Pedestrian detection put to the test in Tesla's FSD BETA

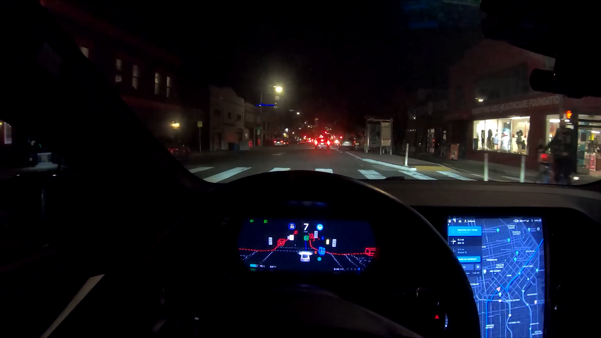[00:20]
He wasn't directly in front of me or in my lane, but Autopilot thought he might be in the near future, presumably from his direction of travel. This tells me that Autopilot is no longer only looking at directly what's in front of it,
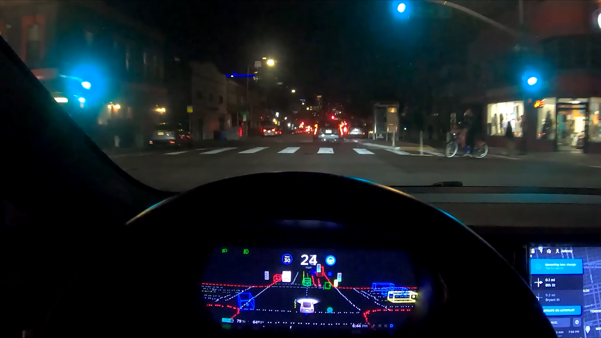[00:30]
but instead now making some predictions on the future. I want to see if this applied to pedestrians as well, and what the current limitations are.